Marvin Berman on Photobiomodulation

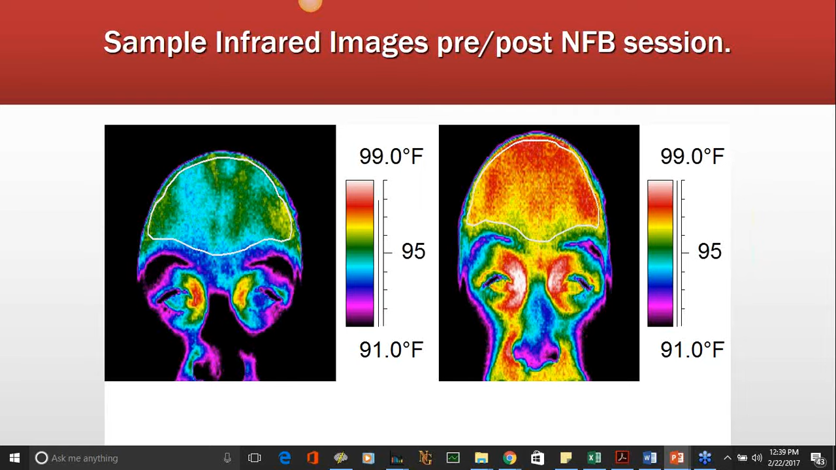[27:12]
On screen: scale top 99.0°F, scale bottom 91.0°F
going to be using um infrared cameras that can be attached to the iphone or android phone so we can take pre and post pictures of people when they're doing the treatment now in the clinical trials